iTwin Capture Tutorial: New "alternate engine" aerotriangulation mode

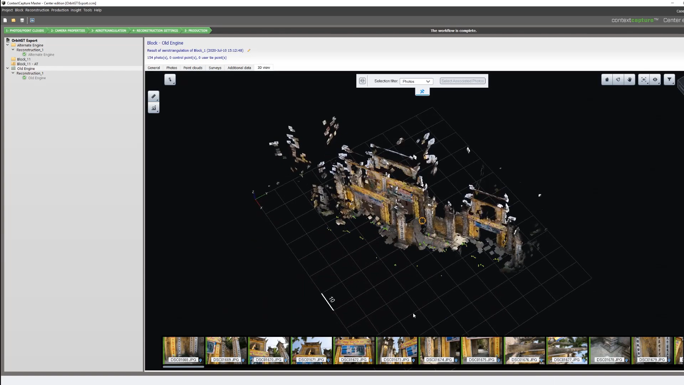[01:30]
As we can see, as our splats load, there is a lot of overlap and duplicated geometry.
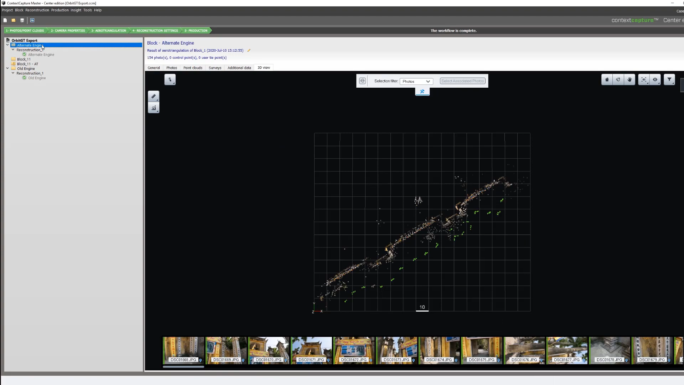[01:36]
If we look at our alternative engine, we can see a much better AT with everything correctly in place.
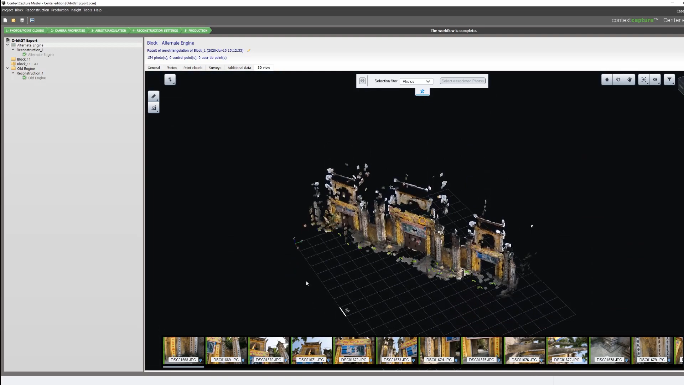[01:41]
So if we take a look at the reconstructions generated from the ATs we just looked at,